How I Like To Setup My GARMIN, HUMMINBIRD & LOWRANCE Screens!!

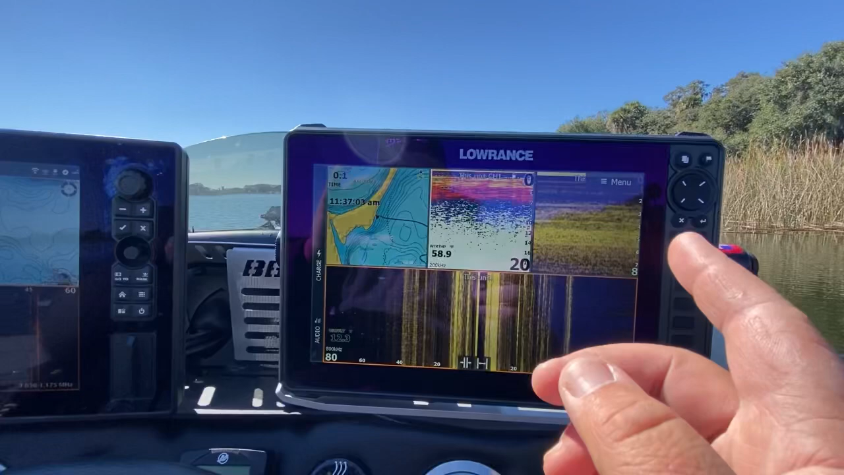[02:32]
on side scan that i don't see on the uh the hummingbird mega imaging and vice versa so um and also if i'm if i'm actually looking to
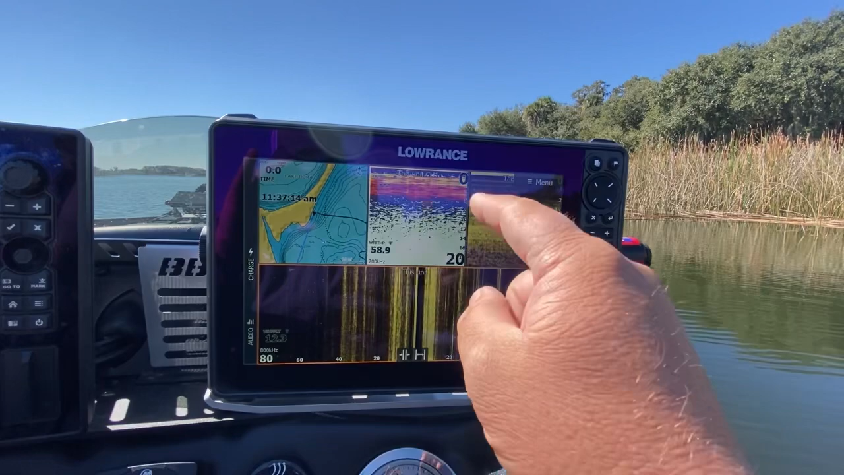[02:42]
drop a waypoint on a certain uh type of structure or if i see some fish um this one is where i manage all my waypoints my lawrence units that i have linked together
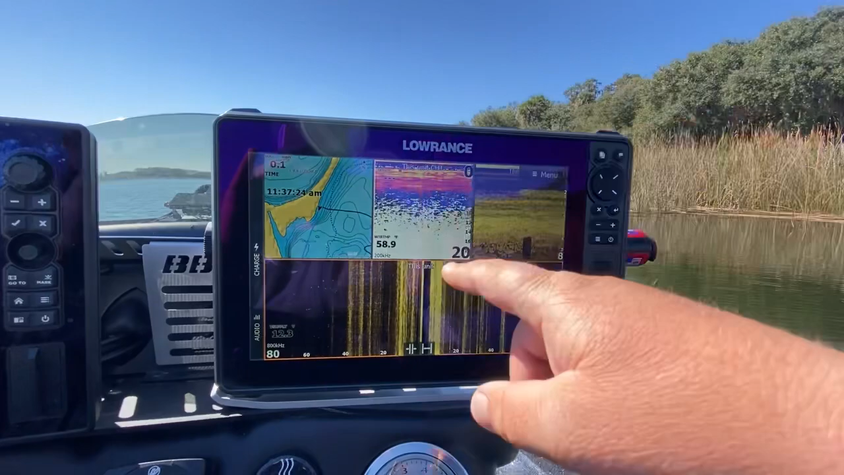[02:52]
these manage all my waypoints and tracks so i want to make sure that i drop you know the waypoint you know here um on this on this unit because they're they're sharing it with the
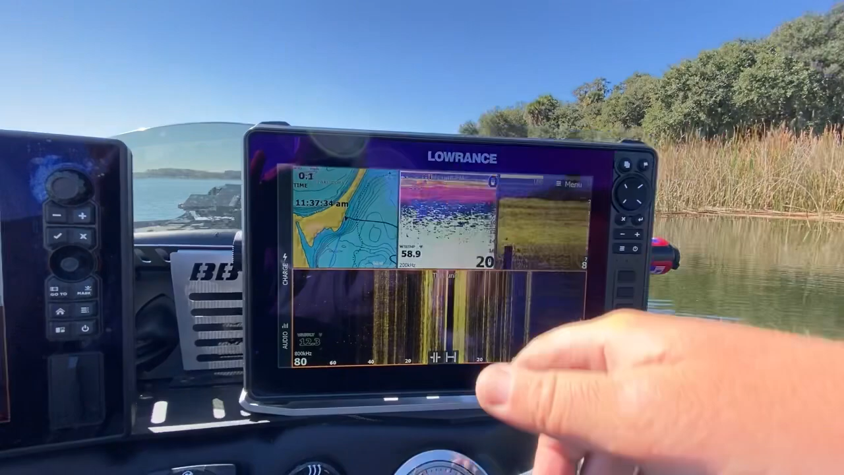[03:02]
map up top so uh i like this screen if i am
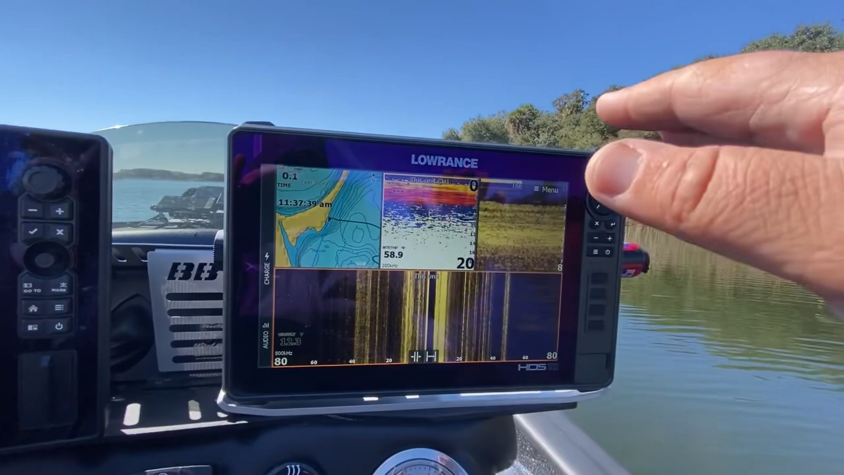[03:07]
you know down and idling you know obviously the side imaging isn't going to show up if i'm on plane uh and the same goes for the the down imaging so really this is when i'm idling and fine tuning things you know i've found an area that i really wanted to you
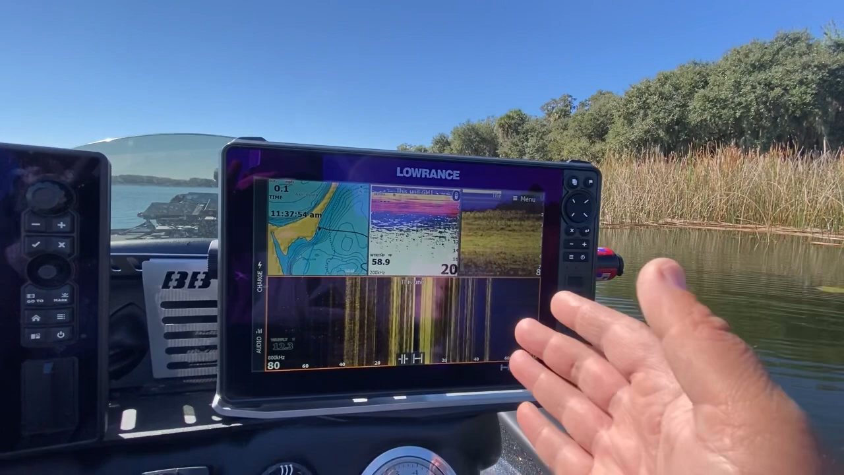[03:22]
know just scope out and this helps me just you know uh check out that entire area so i like having my navionics maps i'm usually actually zoomed
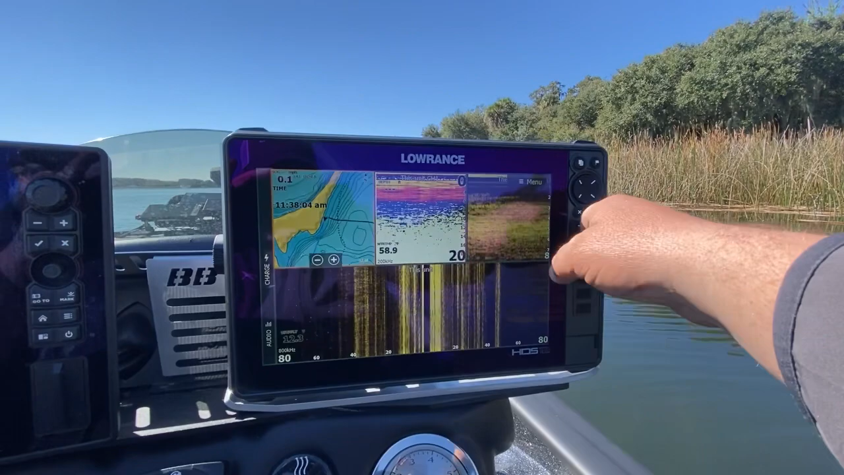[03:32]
in um i call it micro mapping which is just essentially zoomed in getting all the fine details and then i've still got 2d sonar down scan and
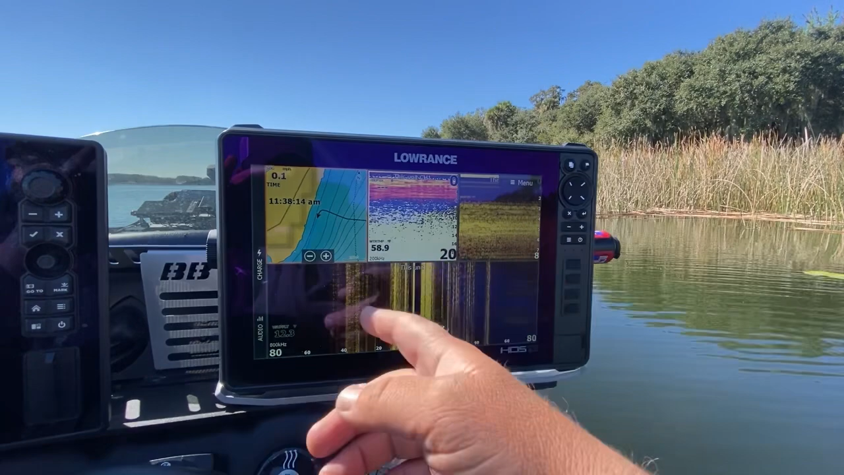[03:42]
of course a side scan uh and then we've got the second preset which is just map and uh the uh 2d and this is
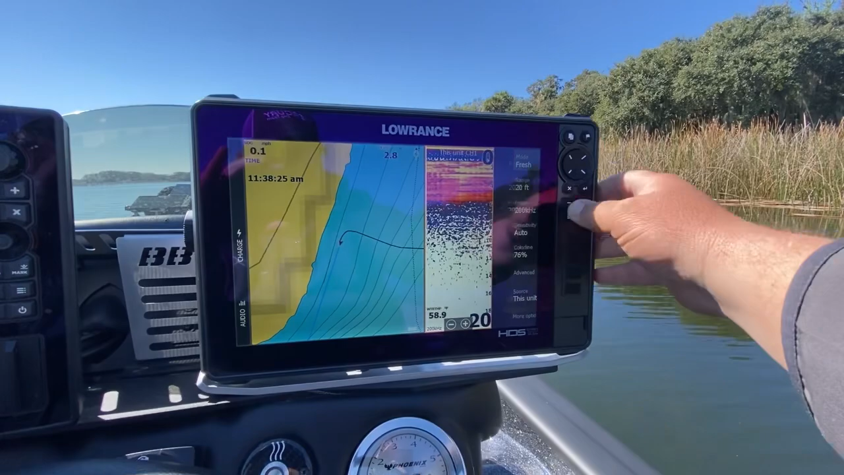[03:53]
primarily when i'm running you know if i'm running from one spot to the next i'm really not you know paying attention to uh you know the the the sonar as much but i still want to see you know if i run over a patch of grass or or you know see some hard bottom you know i want to be able to have the 2d sonar there just in case and we have a through hole
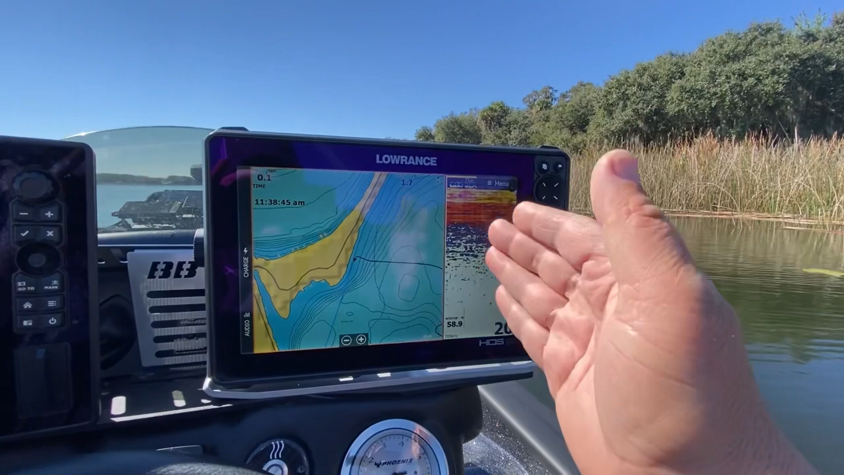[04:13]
transducer um that that bassbootelectronics.com installed that works perfectly at speed and i actually just recently did a video on using
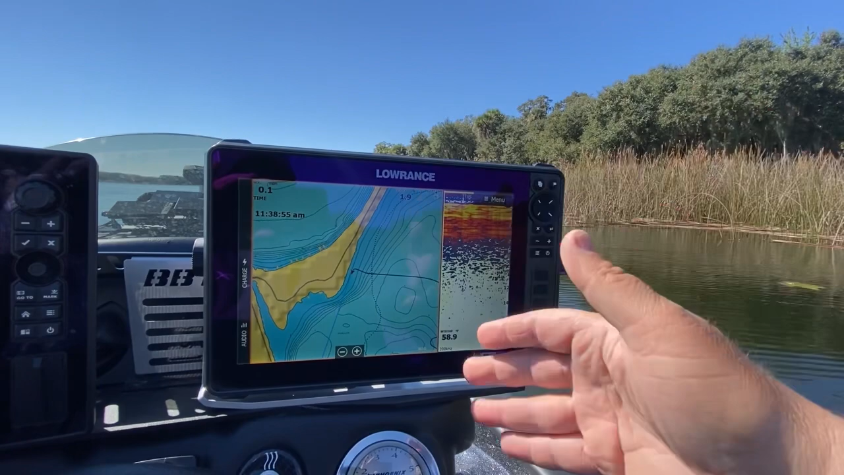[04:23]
your your electronics to find grass and hard spots um you know while you're on plane so i i i can go full throttle and i'm still getting you
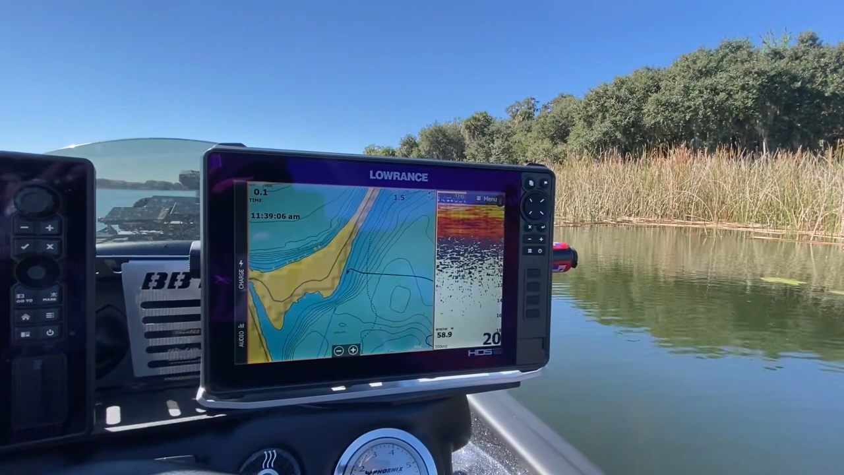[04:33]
know uh good bottom contact with the 2d sonar because of that through hole and all this stuff i've got to mention it is uh you know installed by
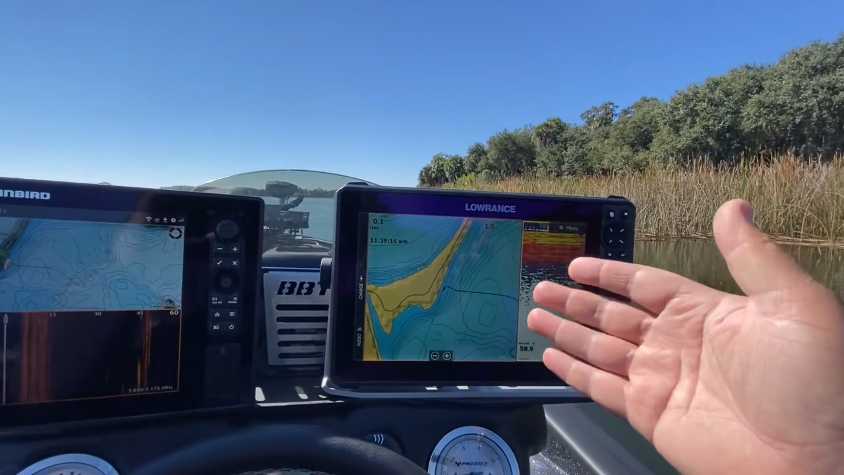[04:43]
bassbootelectronics.com they did a phenomenal job um but yeah getting back to the page here that this this page is while i'm running uh and uh and you know that that's pretty much what that's for and then the third preset is this one right here so this one is while i'm running uh or while i'm you know set down and maybe idling around a little bit using the side scan over here but also using the uh the the down scan or a side
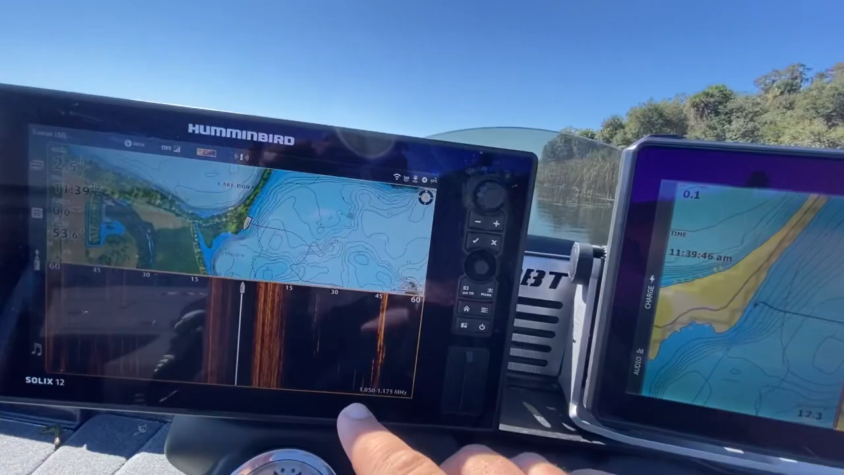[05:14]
imaging rather let's get it right and then using the down imaging over here um you know if i'm actually just idling around obviously again if i'm on plane i go to number two that just has the 2d because that's the only one that works while i'm on plane so and one thing i do want to mention is is you know the overlay features that
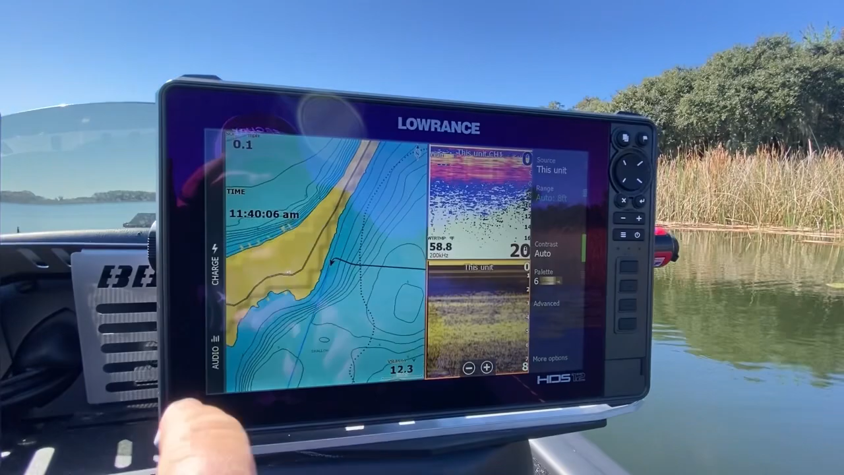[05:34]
or the overlays that i put on here um i like to to put the time of course you know that's really important so i put that in big uh numbers there a
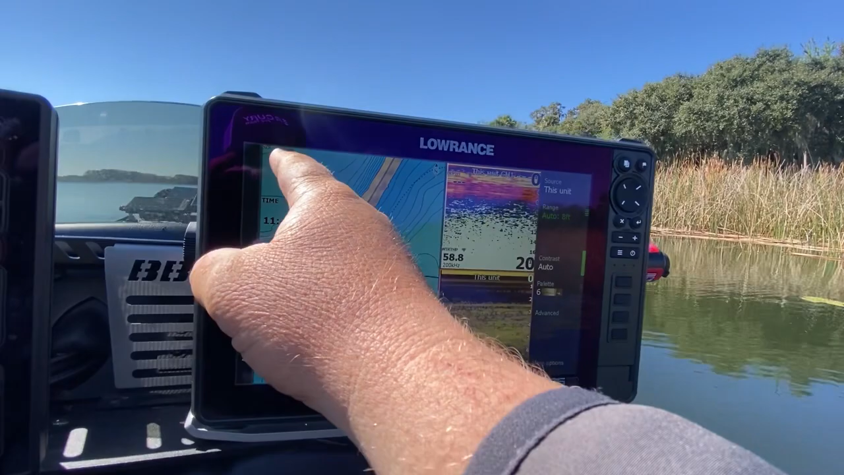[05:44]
big font and then i've got the speed uh i put the um uh water temperature depth i don't know why that's not reading um but
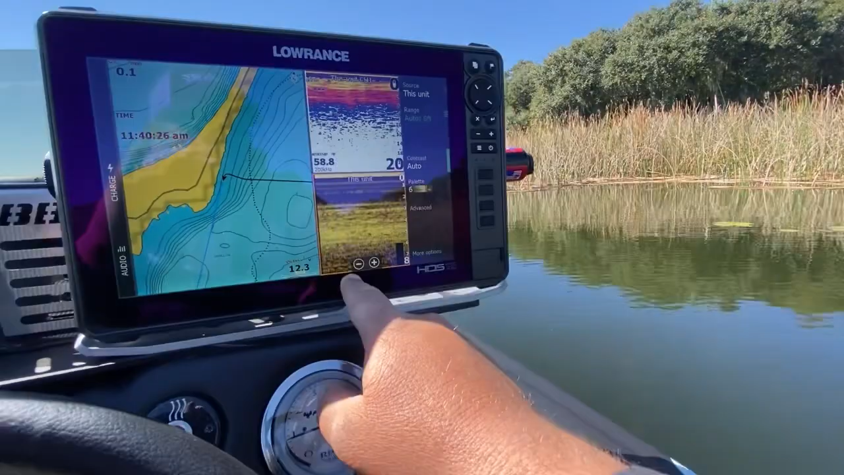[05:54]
uh but yeah that's how i set it up and usually you know other videos that i've shown the this this you know 2d screen right here i